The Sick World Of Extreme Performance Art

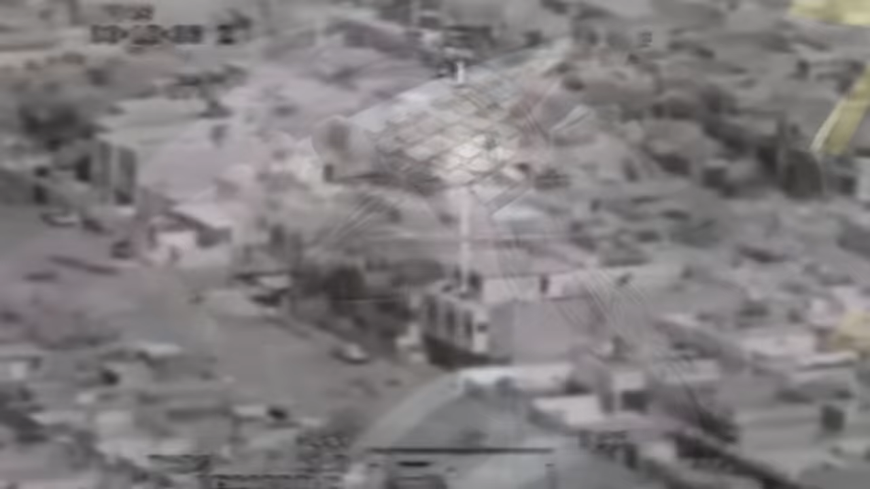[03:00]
This was at a time when unmanned western drones were dropping bombs
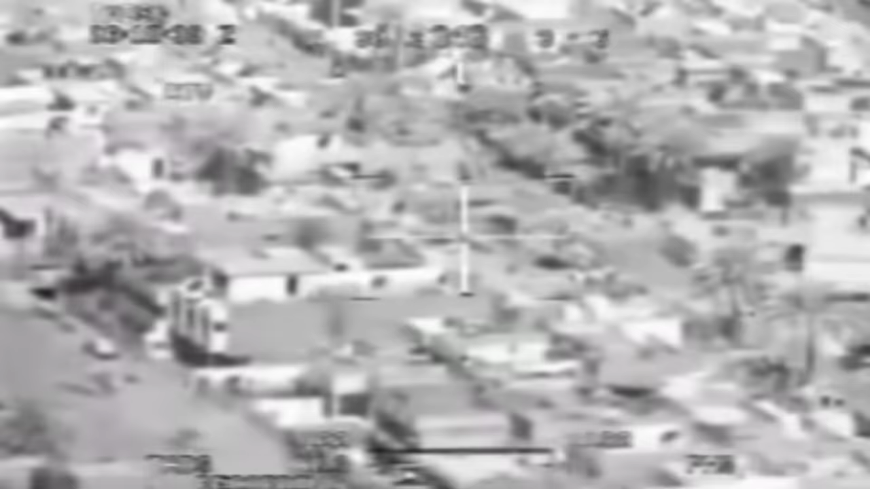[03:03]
on Iraqi villages piloted by someone sat safely at a computer far away from the war zone.